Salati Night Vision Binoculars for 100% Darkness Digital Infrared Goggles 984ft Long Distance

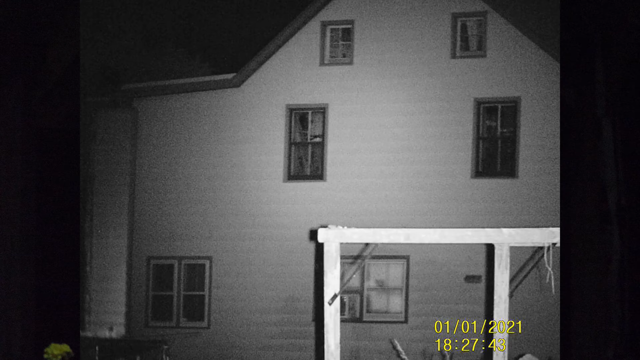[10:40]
100 and about 100 and a quarter 125 feet give or take this uh that trailer out there camper that's at least 300 is it might be a little lower maybe a touch under but I'm sure it's a good 300 feet right there and like I said earlier I I know this because well I can measure with garden hose and I know garden hose gets me to
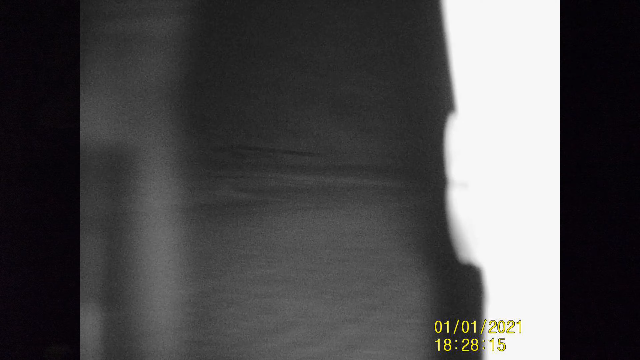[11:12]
about the corner of the garden right there and I hey I can zoom in so why don't I just show that to you diagonally it'll get me to about right there the
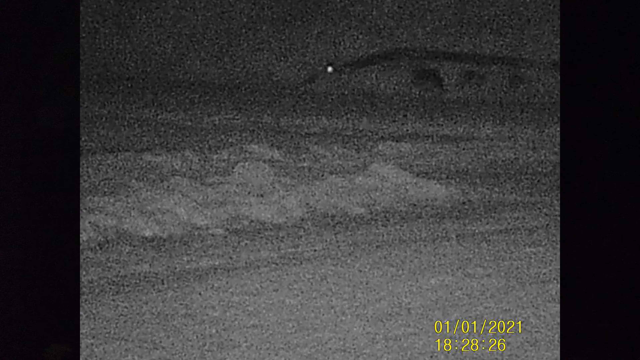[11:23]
the corner where you see all that grass and I can turn the light up I don't know if that's exactly beneficial but turn it down all right I am